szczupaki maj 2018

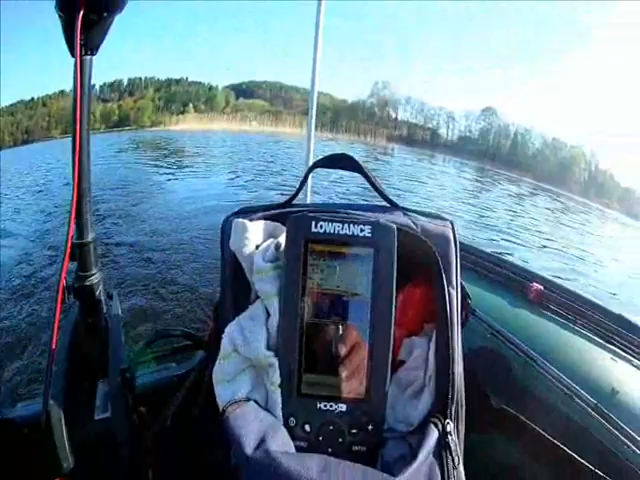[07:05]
Nie wiem, czy będzie dobrze widać. Teraz mam akurat 3 metra, wychodzimy zatoki jednej, przedostajemy się na drugą stronę. Widać jakaś mała rybka w tym miejscu, coś tam się dzieje. Schodzimy, jak widzicie, w dół. To jest dosyć ostry spadek, ale ryb nie widać. Tu jakieś skupisko jest.
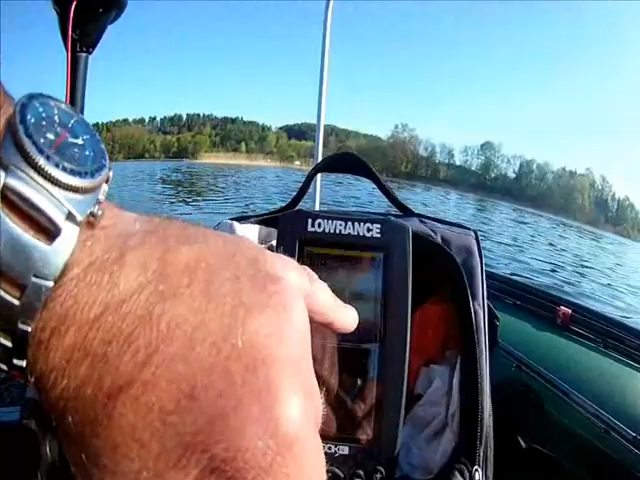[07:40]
O, i tu mamy ładny zapis rybek, gdzie jest jakaś roślinność pod spodem i nad tym stoi rybka sobie. Prawdopodobnie będzie to jakaś biała ryba, nie są to duże ryby generalnie. To troszkę inaczej zawsze wygląda, chociaż na 7 metrach jesteśmy, to może być coś fajnego. Ale w trollingu płyniemy, akurat Milek trollinguje, staram się kamerę trzymać. Tak jak widzicie, temperatura wody jest 1 maja 12,7 stopnia. Płyniemy około 3 km na godzinę, mamy prawie 8 metrów. No.
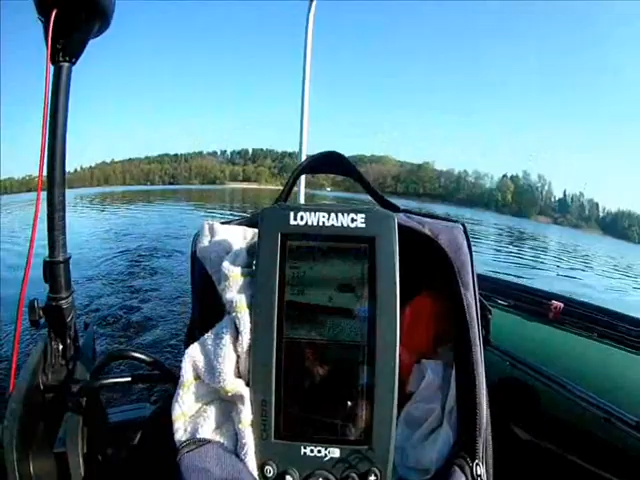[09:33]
I tu mamy potwierdzenie na dole sondy, nie wiem, czy będzie to dobrze widać, że jest ryba. No i tu mamy dalsze skupiska, tu mamy potwierdzenie po prostu tego. To są jakieś najprawdopodobniej drobnice jakaś, nie wiem. Trudno mi powiedzieć generalnie, co to jest, no ale jest w połowie toni, na 6 metrach mniej więcej to wszystko idzie. No, myślę, że to będzie coś widać.